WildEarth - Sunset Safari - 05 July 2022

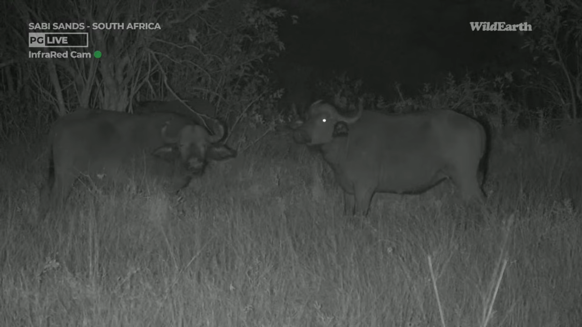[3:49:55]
I was looking for some nocturnal animals, but we have found once again another herd of buffalo. So that is three herds of buffalo on Juma today. So the other split up is working here. We had a nice herd on Zoe's heading west. So that's heading towards Impala Plains. That's quite far west from where we are now. We are on Philemon's cut line. He has another herd that we just bumped into this side now. Quite a big herd as well. And then we've got that herd down at Twin Dams. Wow. Three herds of buffalo.
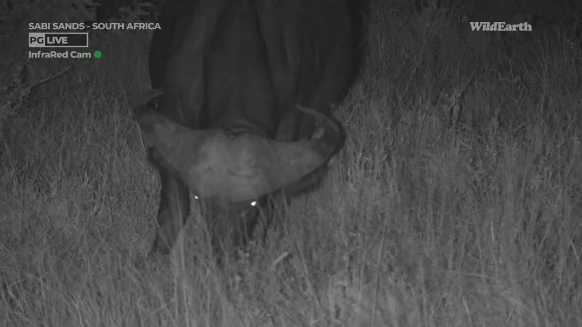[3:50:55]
There you can see a nice young male still. That boss is not really ruggedy. It's still very, very smooth. Cara, a male buffalo without his boss. Can you imagine a male buffalo without that?
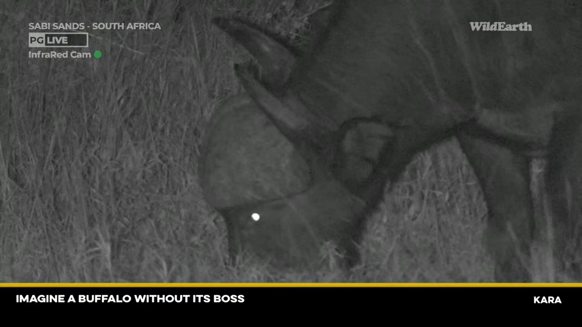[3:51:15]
That would be definitely a huge disadvantage to him. So you saw those two male, if you watched earlier, there was two male buffaloes that were sparring this afternoon, but properly, like really competing against each other with a lot of power.